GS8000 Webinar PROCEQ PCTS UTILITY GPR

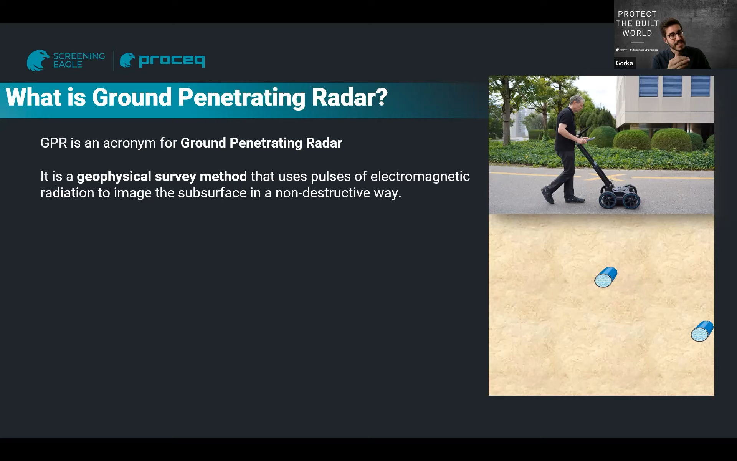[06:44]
It's a geophysical survey method that uses electromagnetic radiation to image the surface in a non-destructive way. So just a very simple explanation. What you have is a signal emitter and receiver, and that generates, I mean, kind of a radar image of the underground as you go along it, right? And typically when you have an object such as line as a pipe, then that will return as hyperbolas.
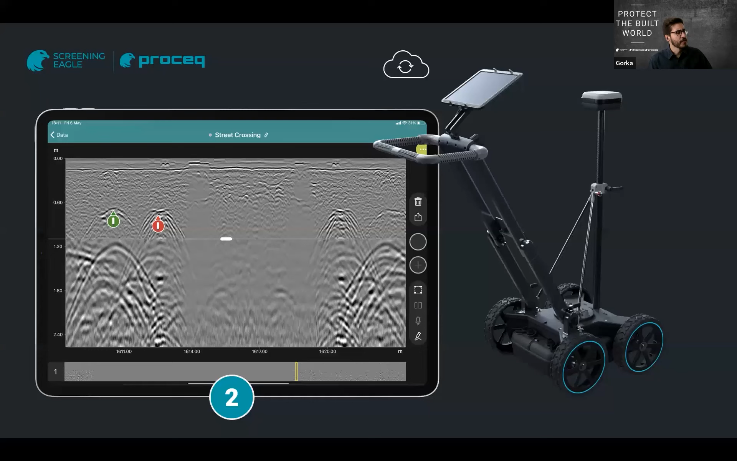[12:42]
So after this update, not only the GS8000 was able to produce radargrams, radar information, including a very, very, very high resolution image in the first meter and a half, sorry, in the area where it matters, right? Which had been the technological advantage of the GS8000 before that moment,
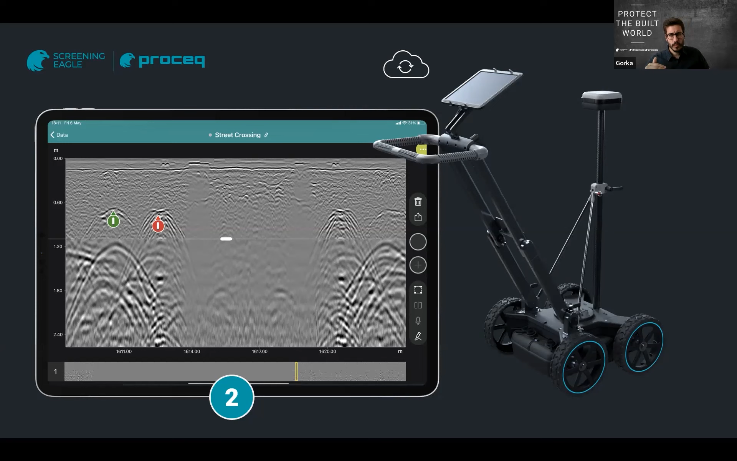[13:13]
but actually what we did was go to the next level. And that means we were able to produce not only radar information,
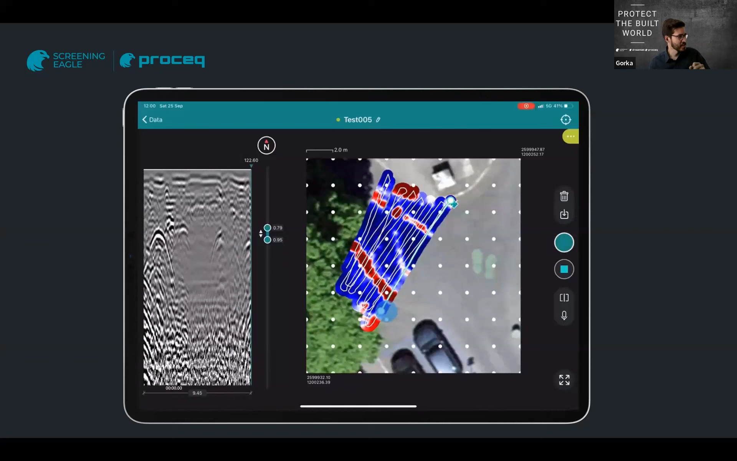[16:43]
So I can very clearly see, okay, this line is aligning with this, I mean, this direction, this other line is aligned in this direction, I can, at any moment, adjust the depth, adjust the section that I'm seeing, start digitizing on that,
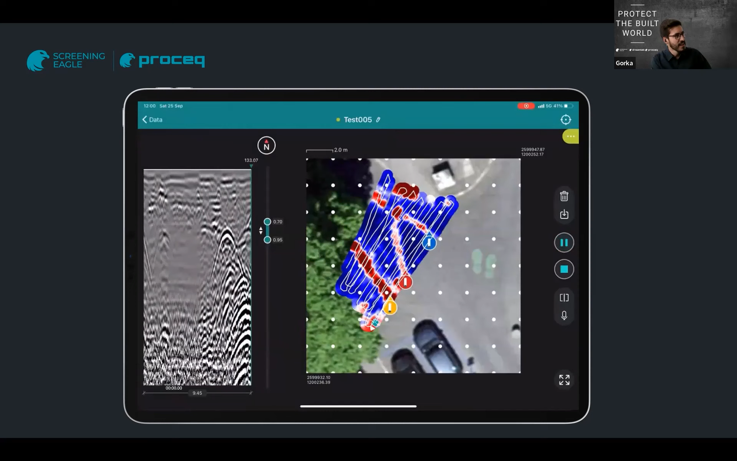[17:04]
So the results of the scan are produced in real time, in real time, out of the box. So this is, this is what we call free path.
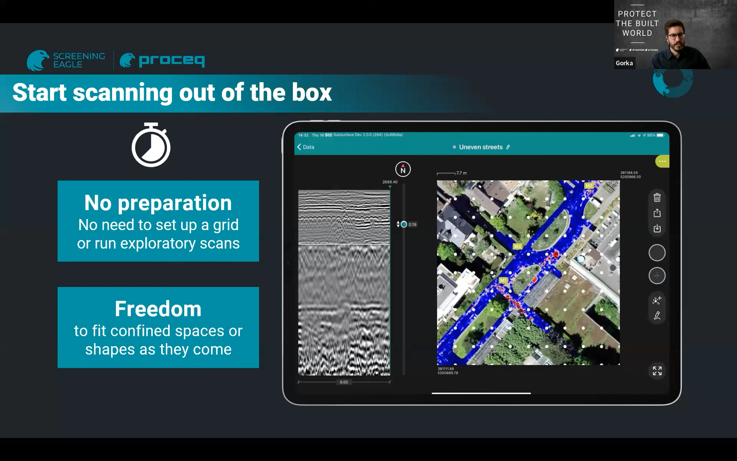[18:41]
you can really accommodate that without having to plan for different jobs and having to plan for different grids. But you can run all of that in once, and just get your results in front of your eyes. That's the benefits of start scanning out of the box, fundamentally, a lot of time and flexibility. As mentioned, we can provide a subsurface heatmap plotted in real time, in real time, meaning exactly in the same second as you're collecting data, right. So that completely raises the uncertainty, the uncertainty level.
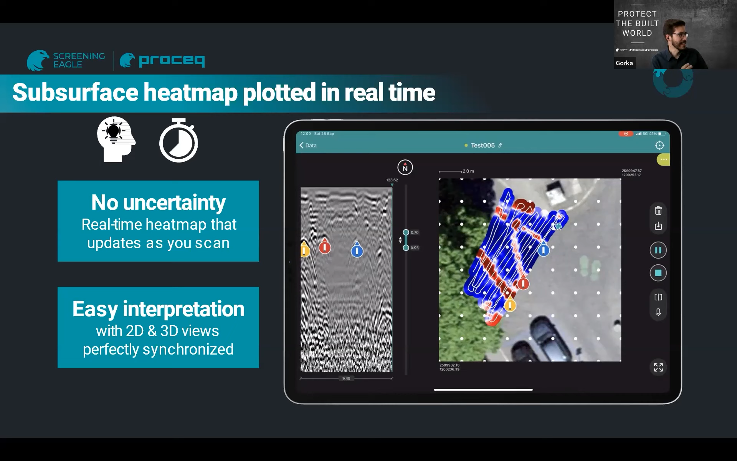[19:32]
The heatmap is the main entry point to the data, right. So there's no uncertainty, real time heatmap that updates as you scan, and very easy interpretation with 2D and 3D views perfectly synchronized. And then the next step is, of course, once you have collected all of this information and right in the field, this is no need even to go anywhere else, just in the field, you get your full image of the underground. So there you can just, you know, plan and zoom as you would do with any survey system.
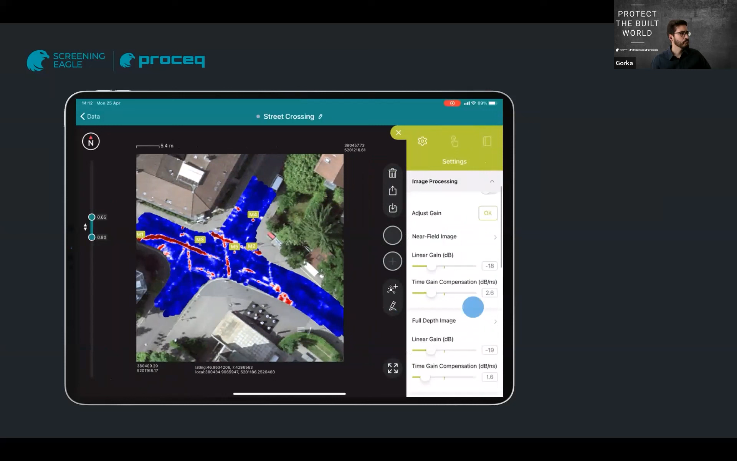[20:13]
You can play with your, you know, your slider, go up and down, see what's happening at different depths, fix it there. This is, as mentioned, a result of interpolating all of these
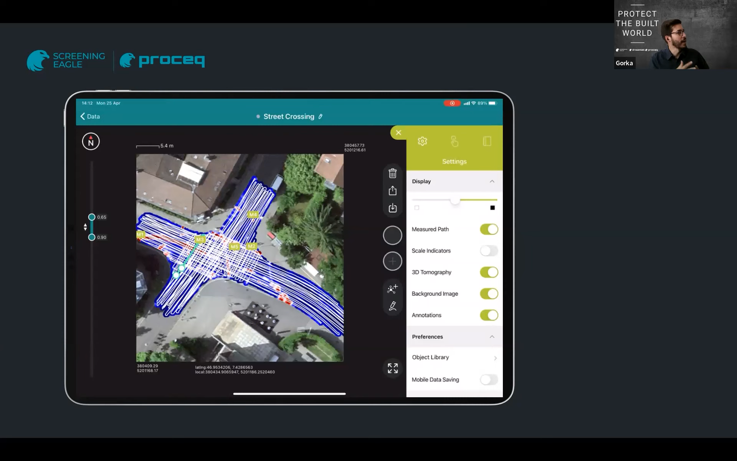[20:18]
scans along the, in this example, it's more than two kilometers of data, so pretty big data. You can place your annotations the same as in real time, you can also do it afterwards, they will appear in the map.
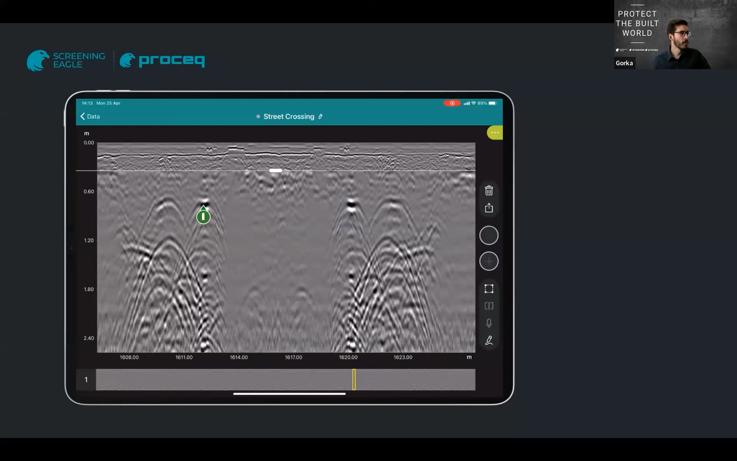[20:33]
Any moment you can jump into traditional radar information, get more detailed view or less detailed views. One gesture, get radar grounds in the migrated form, one gesture, go back to the map. You can also run mapping functionalities, such as here, I'm going to market a telecom line, I'm going to draw a, you know, electricity line.
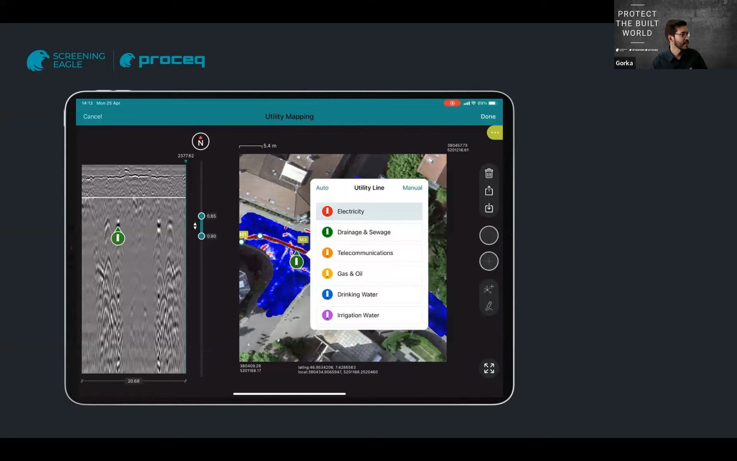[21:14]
And all of this, and all of this, I could just, I mean, here I have even a bigger one, which is a drainage line or gas annoying line, whatever that gets drawn.